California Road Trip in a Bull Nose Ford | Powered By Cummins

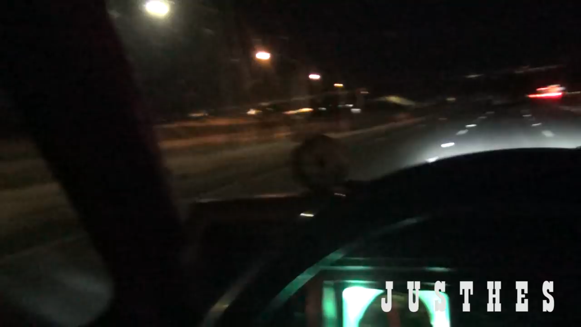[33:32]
all right the other side is going up the grapevine we're actually going down that guy has no brakes that dodge right there he has no brakes that's why he's going flying on I'm doing like 55 I'm maintaining it beautiful
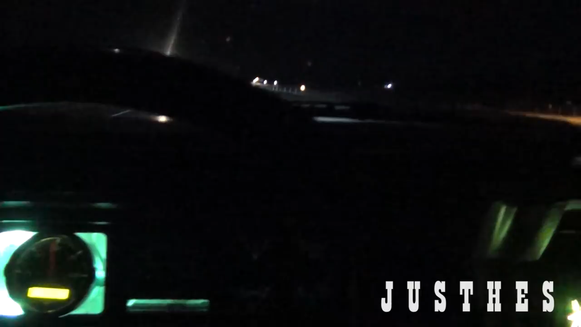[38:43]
it really likes that 3 to 1 ring opinion I thought I hated it at first but yeah this is nice oh rest area at one mile I think I'm going to hit the sack yeah rest area alright rest area but yeah this thing is really smooth right the right is smooth the engine's smooth